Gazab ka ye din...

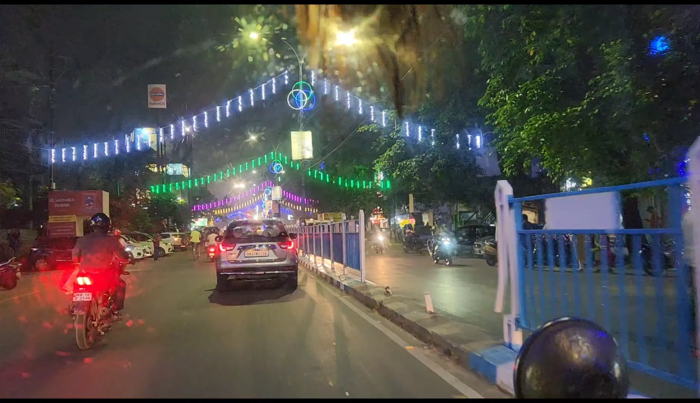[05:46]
कितना अच्छा से सजाया गया है रास्ता तो हमने सोचा कि थोड़ा सा शूट कर लेते हैं एंजॉय कीजिए हैपी दुर्गापुजा